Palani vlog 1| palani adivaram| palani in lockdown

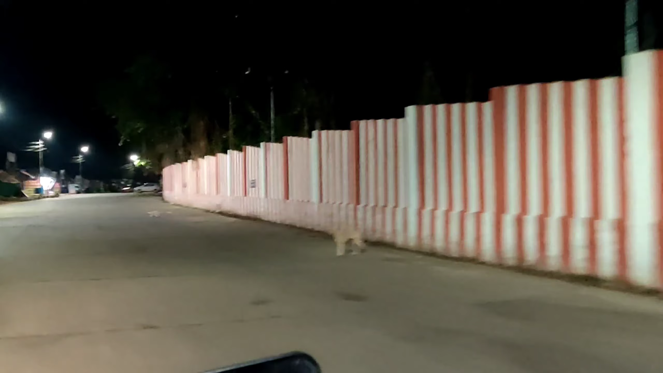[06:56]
இப்போ நீங்கள் நெக்ஸ்ட் பார்க்க போகிறது பார்த்தீங்கன்னா விஞ்ச் போகிற வழி.
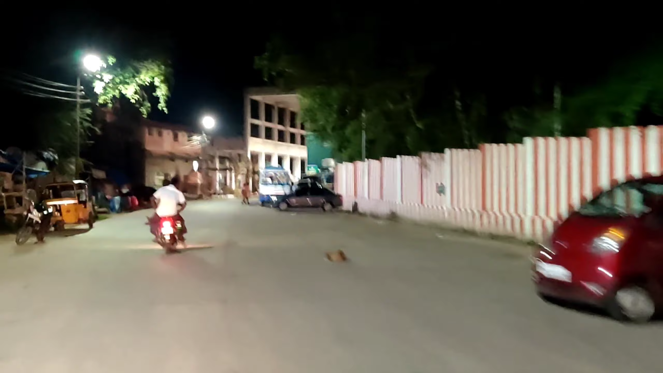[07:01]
பாருங்கள் எவ்வளோ வெறிச்சோடி கிடக்குன்னு ரோடுன்ட்டு. சஷ்டியும் அதுவுமாக நிறைய கும்பல் எதிர்பார்க்கும்.
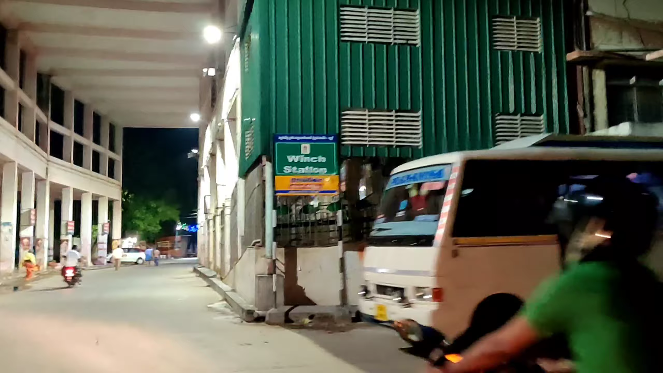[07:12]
பட் இந்த கொரோனா டைம்ன்றதுனால இப்போ ரொம்ப காலியாக இருக்குது. பார்த்தீங்கன்னா எதிரியுமே ரஷ்ஷே இல்லை.